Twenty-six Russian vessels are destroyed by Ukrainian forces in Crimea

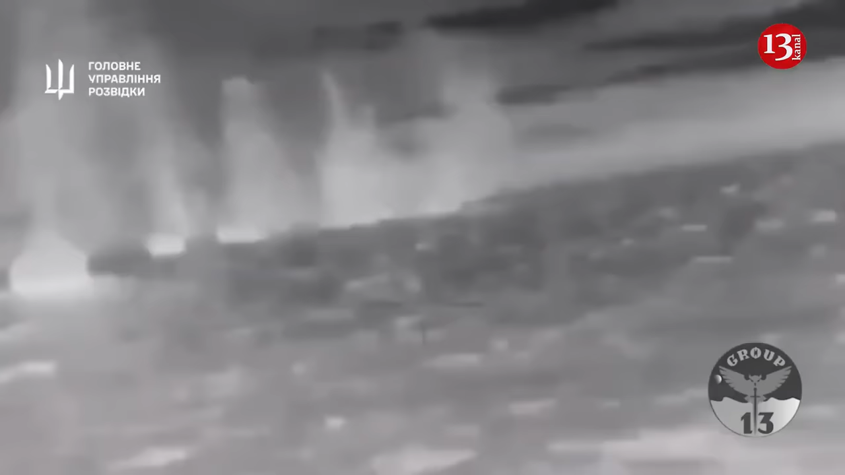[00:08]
The strike against Russia's Black Sea Fleet's Ivanovets warship near annexed Crimea marks the
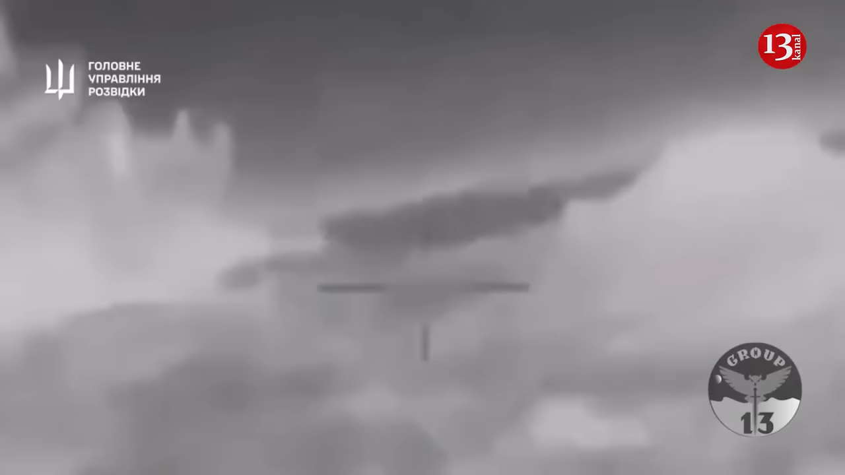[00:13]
26th successful strike by Ukraine of a Russian ship since the war began, according to Newsweek.
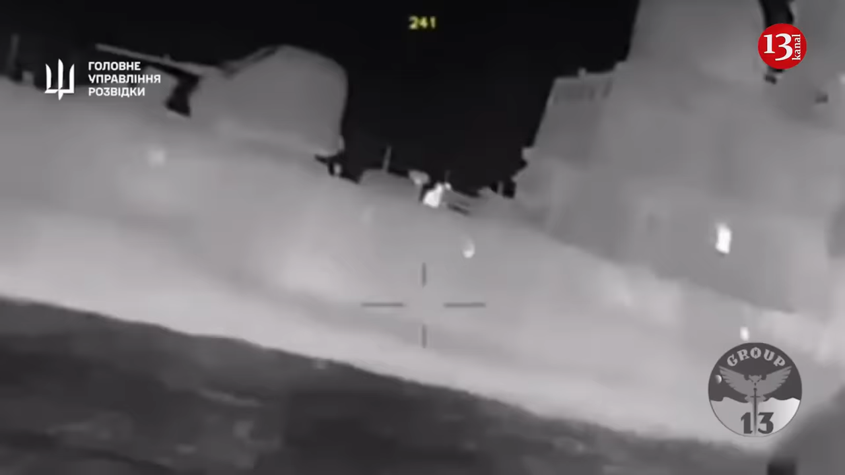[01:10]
As a result of a number of direct hits to the hull, the corvette was damaged, rolled to the stern and sank.
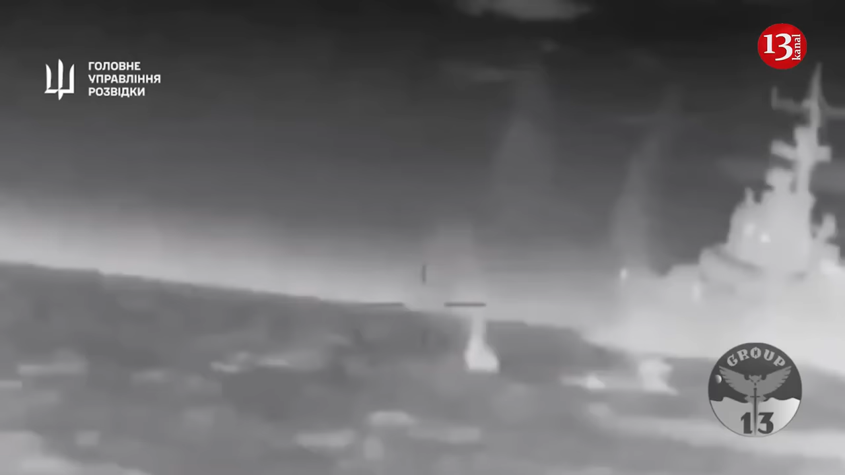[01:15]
The value of the ship is approximately 60 to 70 million dollars, the defense ministry added.
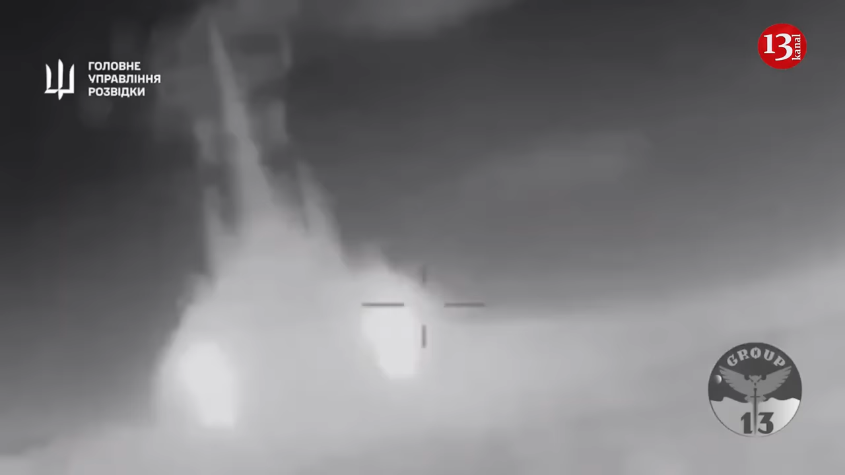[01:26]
Ukraine deployed at least nine naval drones that
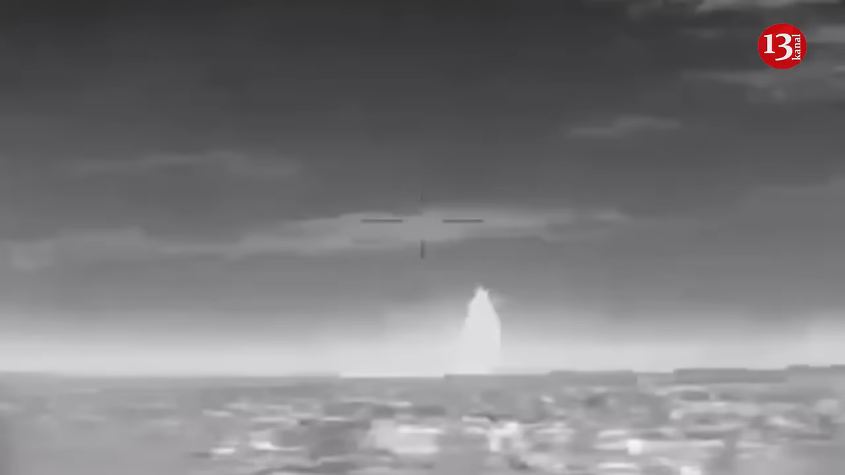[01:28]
left the western Odessa region toward Crimea and four of them were destroyed by Russian forces. One exploded next to the Ivanovets warship, damaging it.